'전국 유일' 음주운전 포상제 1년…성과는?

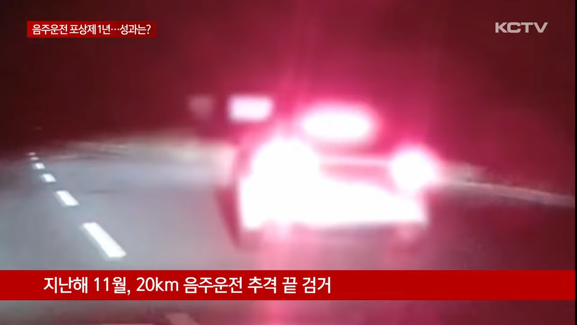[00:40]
시민들의 음주운전 의심 차량 신고로 경찰이 검거한 사례입니다. 전국 지자체에서 제주에만 유일하게 시행 중인 음주운전 신고 포상제는 지난해 9월 도입됐습니다.